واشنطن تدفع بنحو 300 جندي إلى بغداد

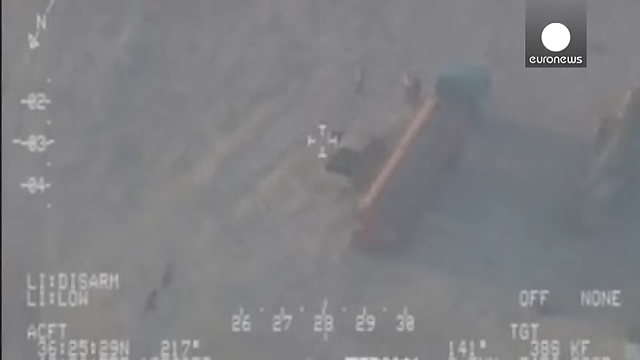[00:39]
إلى ذلك أظهرت مشاهد فيديو شن القوات العراقية غارات
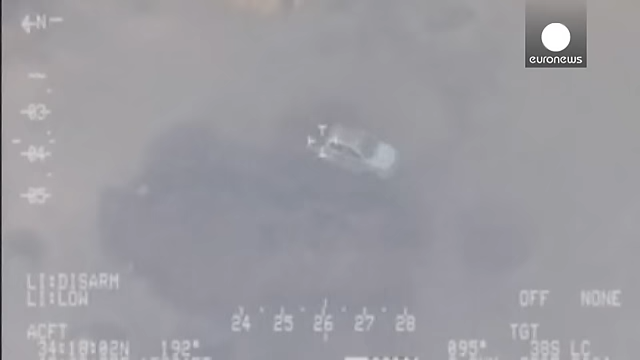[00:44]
جوية استهدفت مواقع الجهاديين في الموصل وصلاح الدين وسامراء شمالية